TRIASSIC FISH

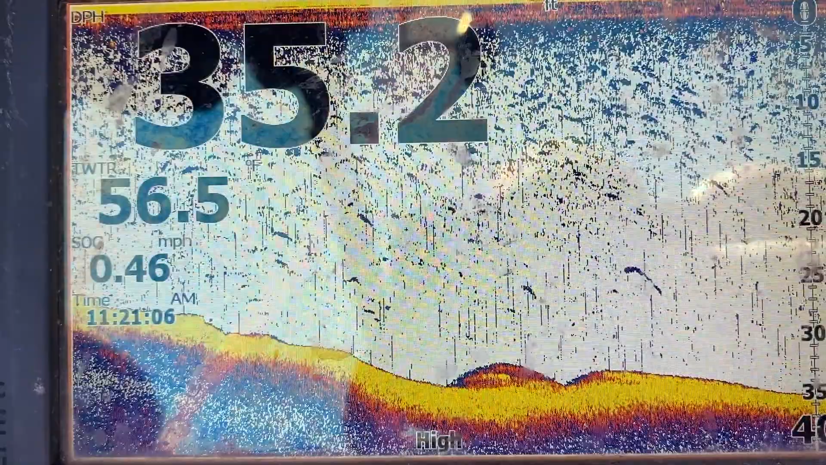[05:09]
On screen: water 56.5°F, speed 0.46 mph
Yeah, so that might be a sturgeon right there. We should find him.